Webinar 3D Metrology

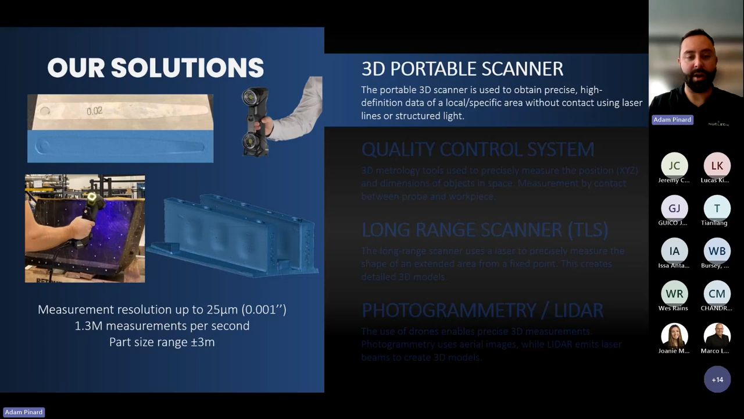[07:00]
as you can see in the above picture, can go up to 1000 of an inch and even half of it. So 12 and a half micron with the latest technology model. The measurement per second, okay, it's about one and a half million measurement per second.
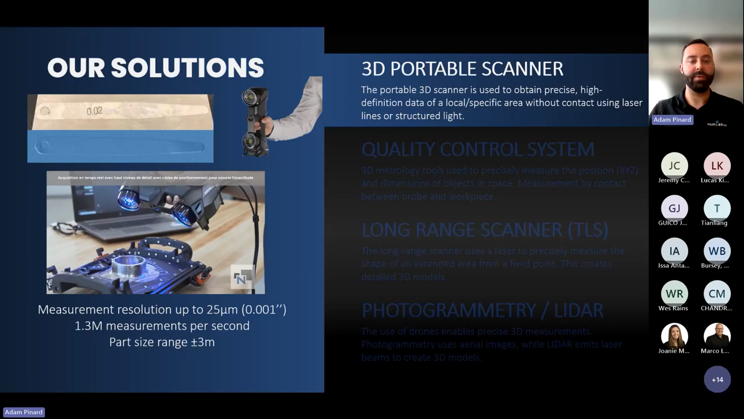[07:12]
So in lifetime, you get the 3D scan by placing positioning target to ensure accuracy.
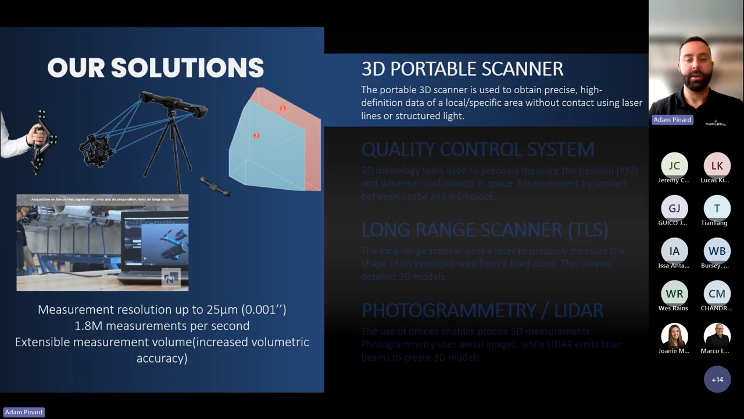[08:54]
And again, in real time, you will obtain the 3D model on the screen that we can later on use for post-processing or analysis purposes.
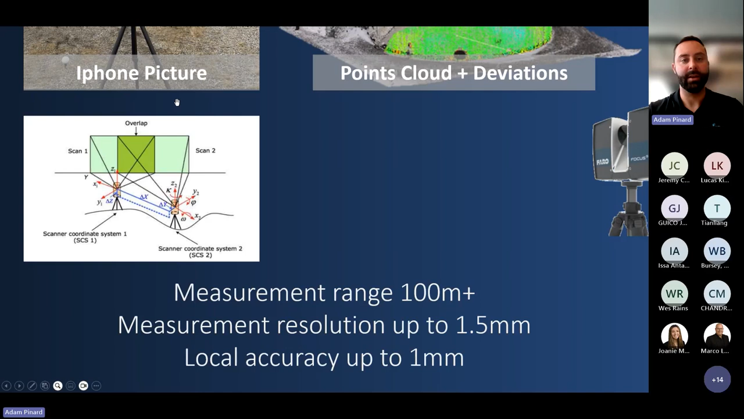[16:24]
So the way the scanner works is that you place it in one position, and it will scan a wide area, let's say that portion of the tank, and then when the scanner is done after a couple minutes of scan, you move it, and then you take with a second point of view some overlapping data, so common area, and later on you will stitch in the software the different scans.
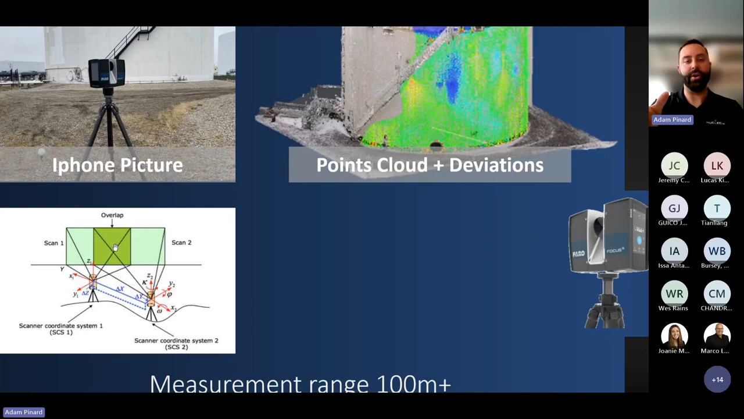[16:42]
So you can see that part of the sensor scans to get the complete environment scan. So wide range in a couple minutes per scan, and you can reach a resolution up to 1.5 millimeters, so the smallest level of detail in the settings you can reach is 1.5 millimeters. So as opposed to portable scanner, we would reach 25 microns, so 0.0025 millimeter,
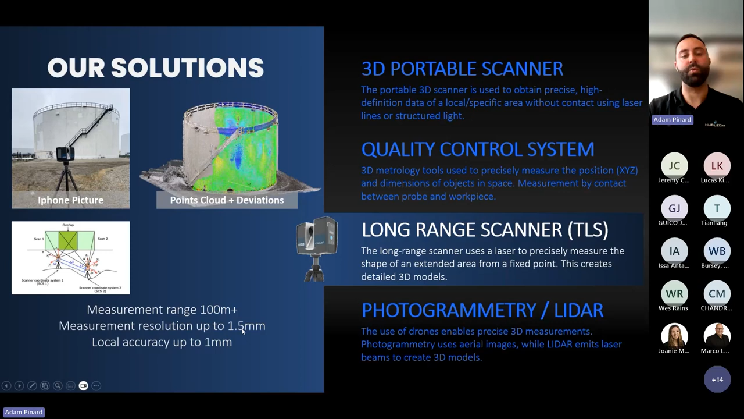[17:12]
here it's 1.5, and the local accuracy will be 1 millimeter. Here's just an example we'll see a bit later in the application section of the presentation,
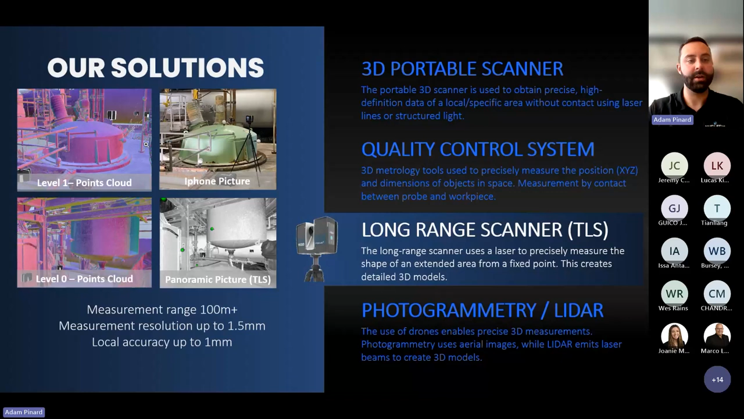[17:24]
but just to showcase, we have the point cloud of a complete environment, and here is just an iPhone picture just to show the difference.
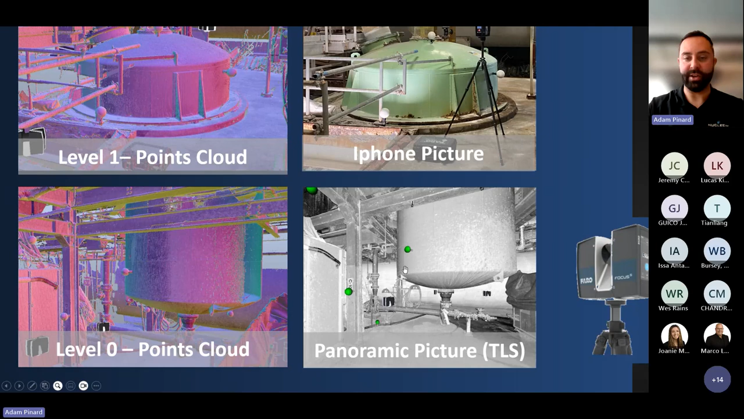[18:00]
These devices also have the capability to capture color, so here's the black and white version of the scan mode, you can also have the color, so if you write something on a pipe or in a tank, it will be displayed in the picture. And finally, some other device or solution we can provide is drone measurement. So by drone, there are two types of 3D scan we can perform, it's photogrammetry or LiDAR.
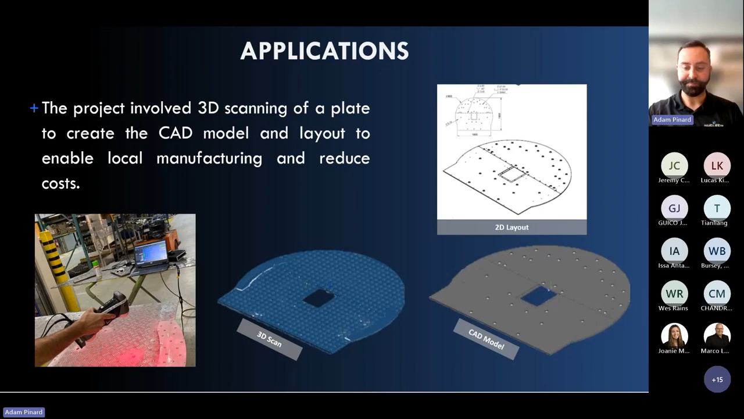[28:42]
And we'll reproduce the 2D layout and 3D CAD model for local machining and manufacturing. So that would reduce cost by making it made in Canada. I showcased that application a bit earlier when I spoke about the long range scanner.
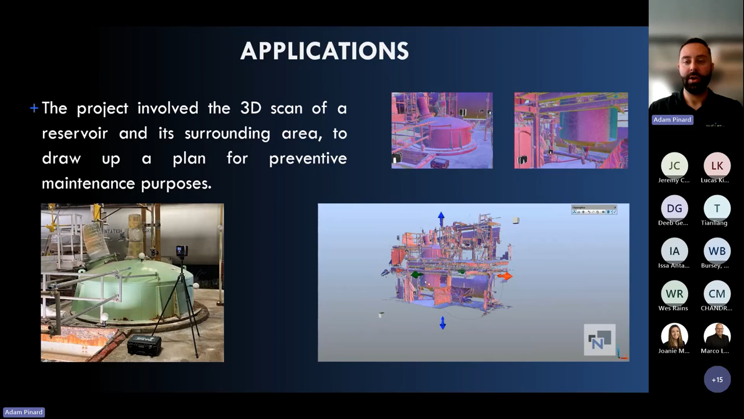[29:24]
So on the screen you see some black small scanners. So those are the position I put my scanner when I did scan the environment. And with the 3D software we're able to show more or less, do some section view of the environment and then focus on the area of interest.
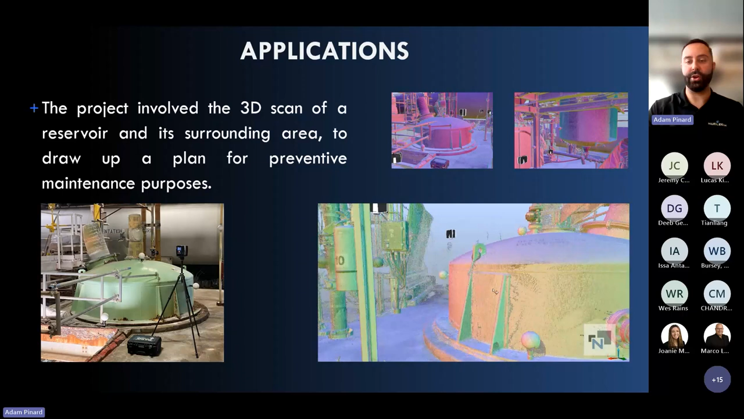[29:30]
Here is the point cloud. And what I'm going to show you is what I showed earlier is the black and white point cloud and panoramic picture. With the picture you get the same definition as a picture. And you can take measurement out of that with a great view, better view sometimes than the point cloud. But the thing is the measurement will be taken on the point cloud behind.
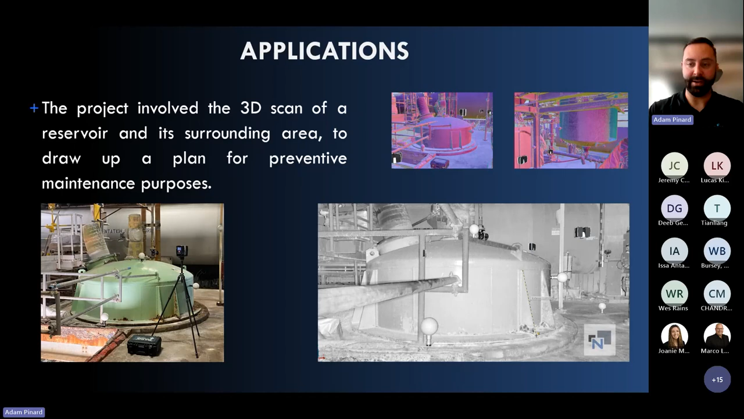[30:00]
So you're sure you're exactly at the right place on the surface.